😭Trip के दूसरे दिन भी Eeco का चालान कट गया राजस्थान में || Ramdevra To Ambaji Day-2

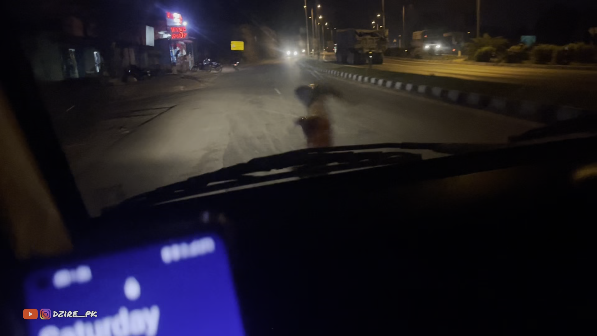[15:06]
तरफ मुड़ गए है और अमबाजी रह गया है मात्र यहां से 28 किलो में तो यार
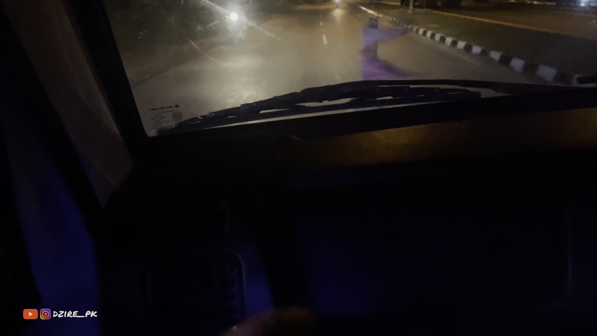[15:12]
आदा घंटा से उपर लग जाएगा भी पॉटने में
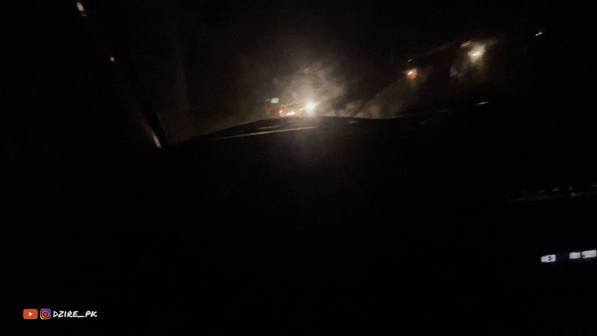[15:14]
देखो दोस्तों सामने चापरी की बोडर देखो जो है मैं वाडियो रेकोडिं
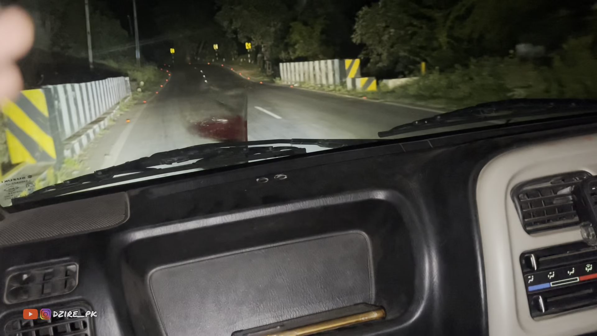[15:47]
राजस्तान का भी क्रॉस कर लिया अब हमारी जो है फाइनली एंट्री हो चुछी
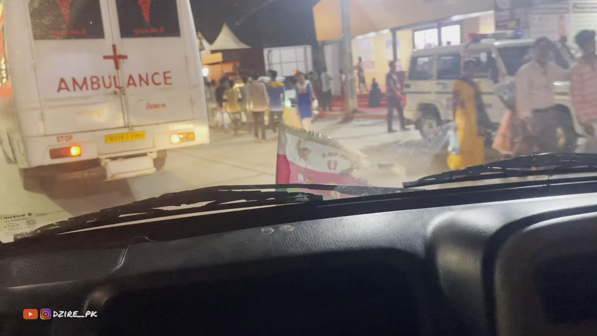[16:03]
देखो दोस्तों अमबाजी का कुछ माहूल देखो यह पूरा एक्टम लाइटिंग लाइटिंग हो रखा देखो
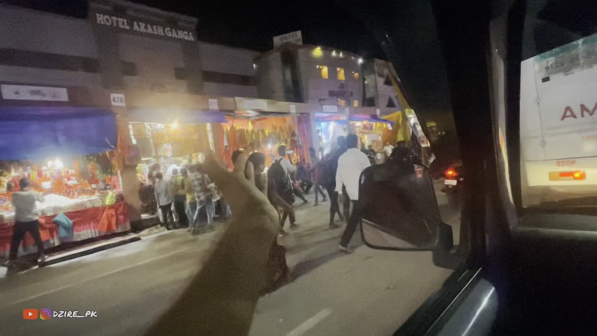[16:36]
दुकान खाली थी वैसे गई मतलब काम चल रहा था अब देखो यहां पर सारी दुकाने लग चुकी देखो दोनों साइड